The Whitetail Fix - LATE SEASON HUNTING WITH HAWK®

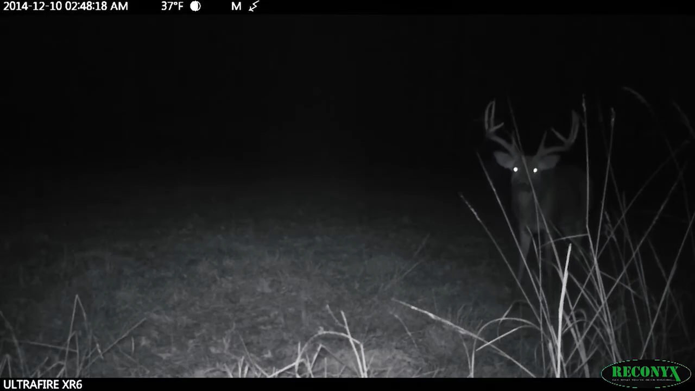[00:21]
Just one day after self-filming cost Chuck a chance at this elusive buck, the old deer returns,